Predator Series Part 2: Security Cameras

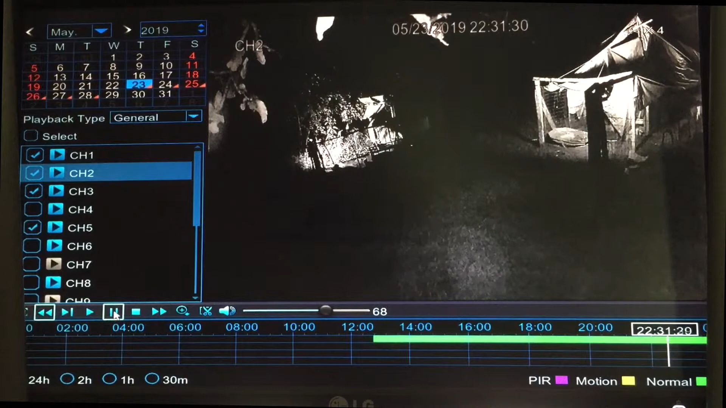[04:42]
back a little bit it's just interesting to see what they're doing okay so you're gonna see home or her come right over here you see that
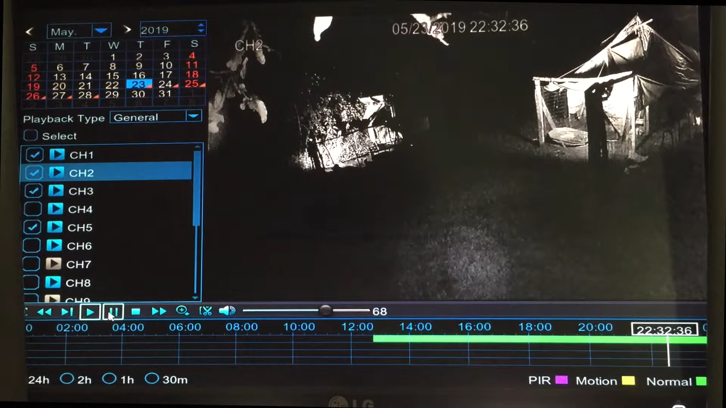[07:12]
there he goes he got the chicken there he goes he got the chicken and then the chicken actually fluttered this way and the fox ran this way to the house so we can go to the screen
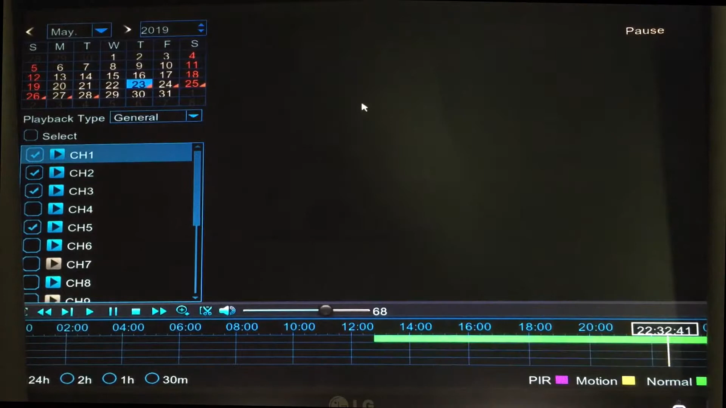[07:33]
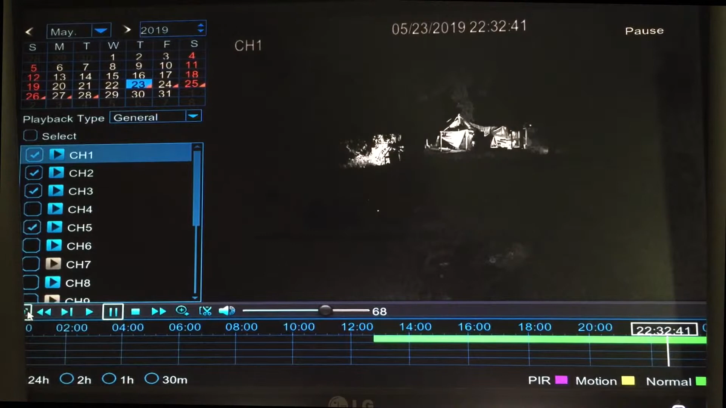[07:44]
there's a button over here where I can blow it up let's do play
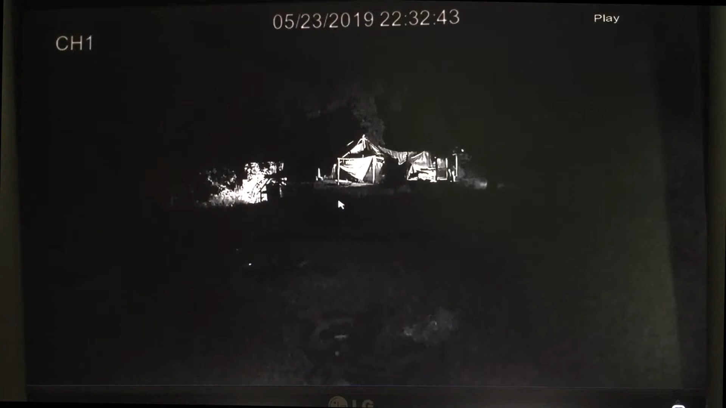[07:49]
so look there's a chicken and then the fox comes this way like to there so I'm not sure what happened you can't see on the screen where that fox went but I'm guessing it must have ran this way and it ran this way to intersect the chicken because I still haven't found the chicken yet so I am assuming that she is gone
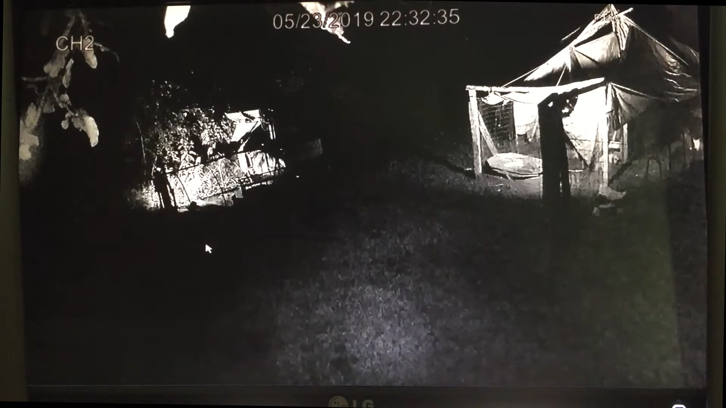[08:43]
we're here to see more of a bigger picture see kinda hard to see but the chicken goes this way but by having these cameras I'm able to see what was it okay cause obviously a catch and release trap that I use for the raccoon is not gonna work in this case now if it was a raccoon